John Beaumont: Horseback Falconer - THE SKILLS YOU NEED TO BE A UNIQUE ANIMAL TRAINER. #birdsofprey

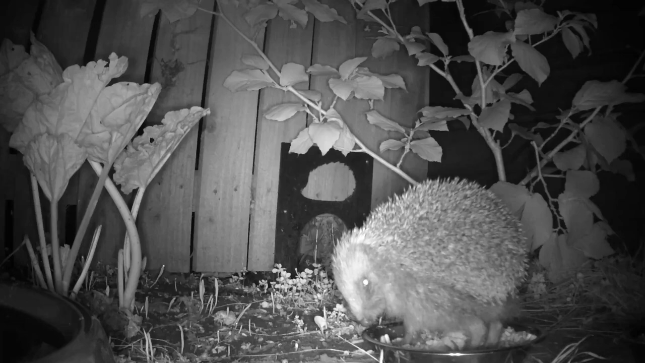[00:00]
Hello again. Before I introduce this week's guest, let's talk about this European hedgehog. This footage was taken one month before Britain experienced its highest summer temperatures on record. Here the hedgehog is eating commercially available hedgehog food and I'm still experimenting with the various different types that are available on the market in terms of their palatability,